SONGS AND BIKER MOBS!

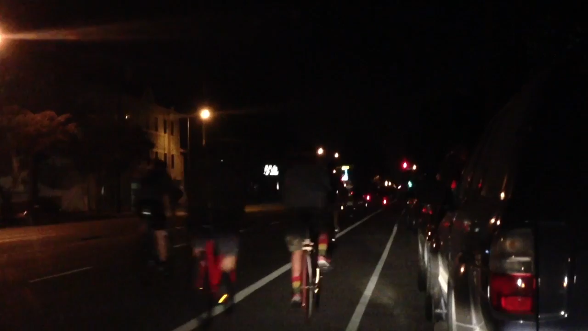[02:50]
I don't know what's going on, but there's a lot of bikers and I need to repark now.